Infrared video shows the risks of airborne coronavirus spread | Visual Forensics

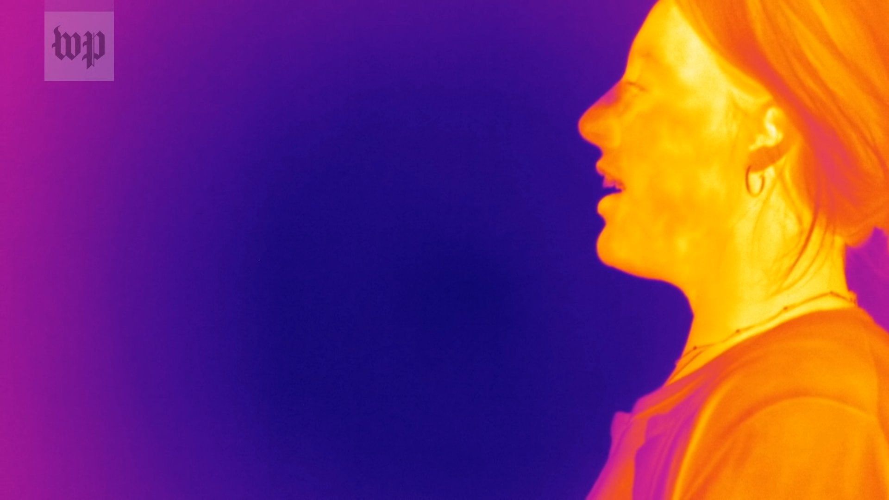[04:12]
Here is a person indoors laughing without a mask
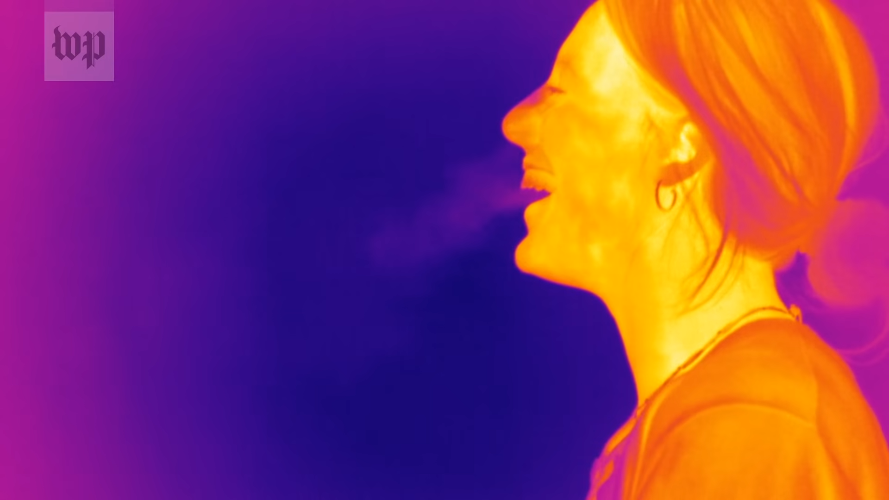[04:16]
and another talking on the phone while wearing an unfitted surgical mask.
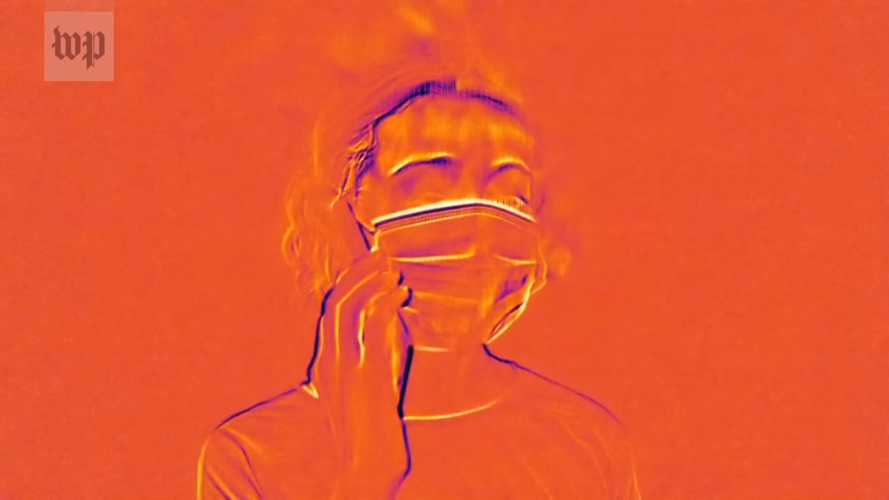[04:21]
These conditions simulate everyday situations where a virus could potentially spread. As seen in these examples, the breath plume changes directions when wearing a mask.
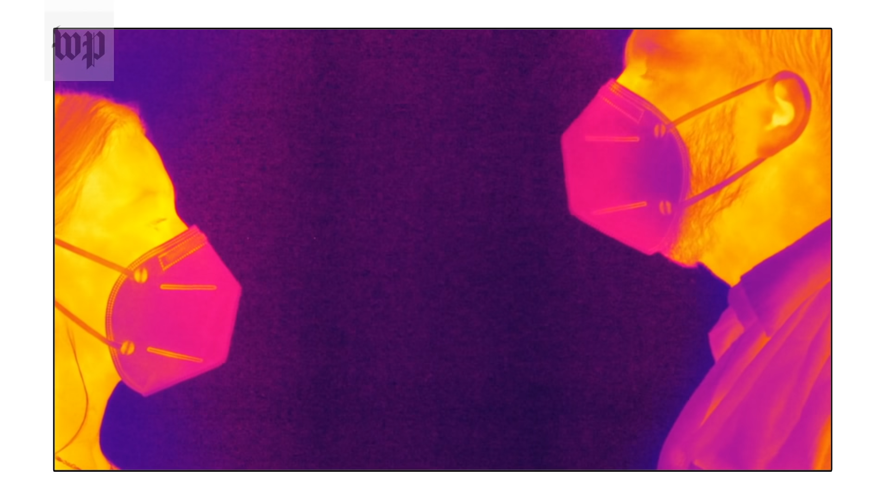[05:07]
In this video filmed indoors, two people are talking and wearing masks. So much is contained by the mask.
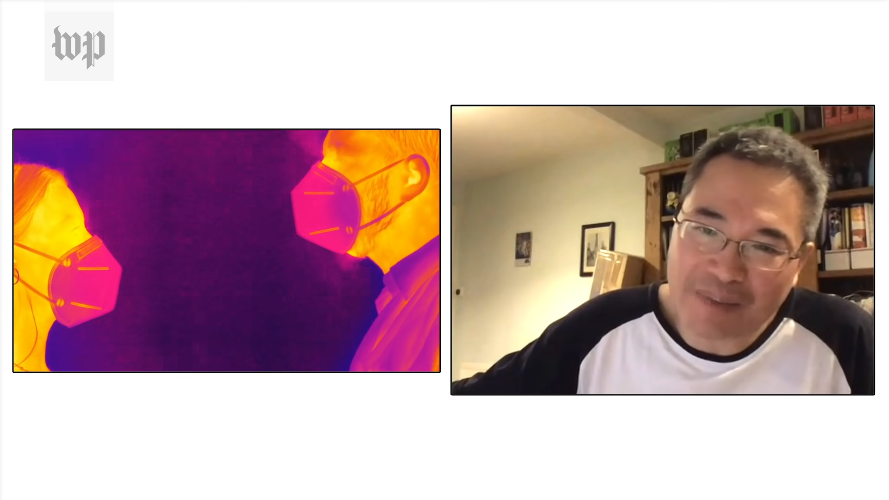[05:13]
I don't see any air crossing that that zone at all.
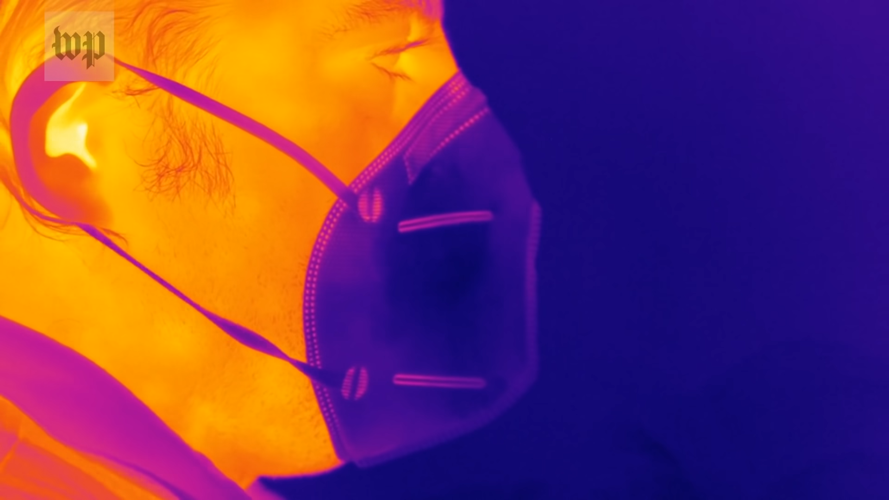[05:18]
Masks can limit the transmission of the virus,
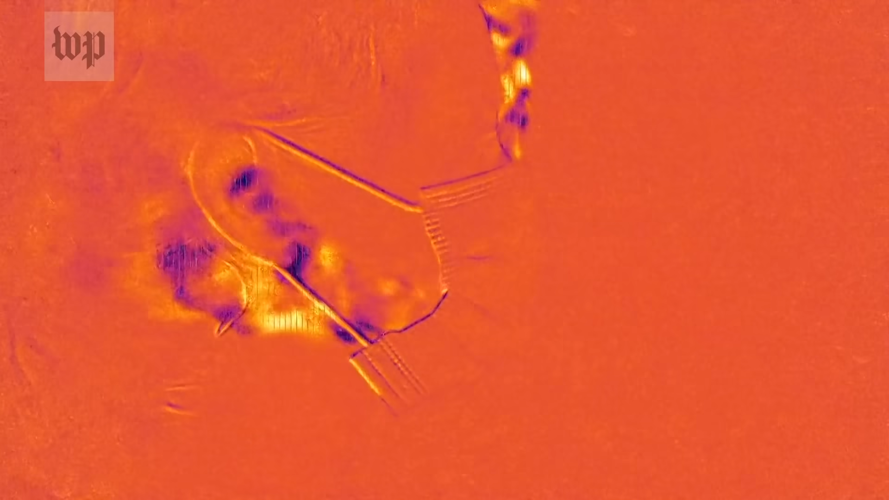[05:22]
but the risk of transmission to others increases if the mask is not properly fitted.
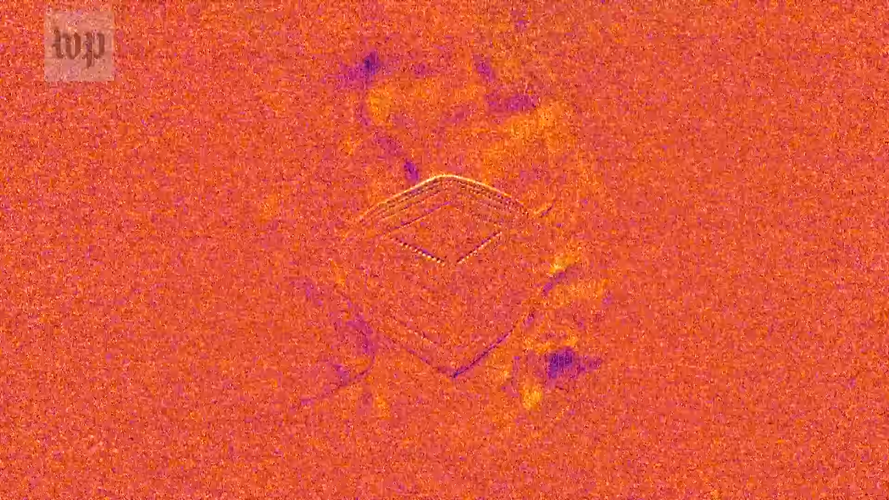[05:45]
The infrared camera provides a limited visualization
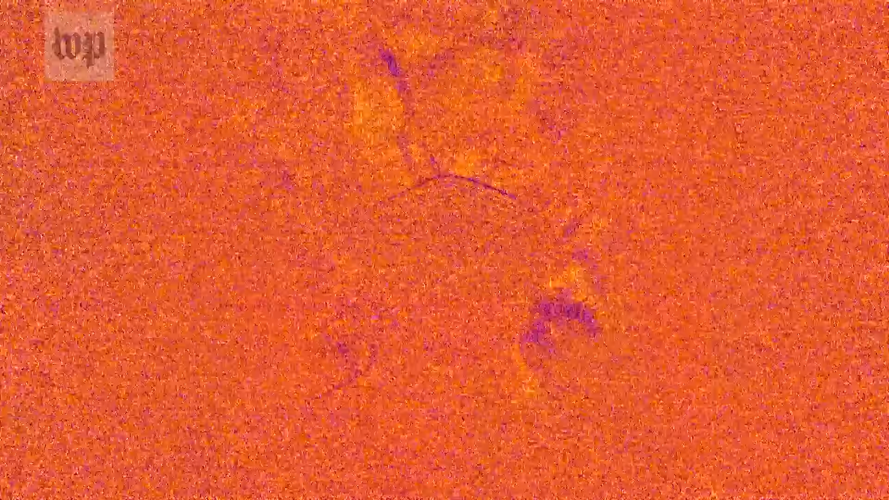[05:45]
of some of the ways that COVID-19 could spread in real time.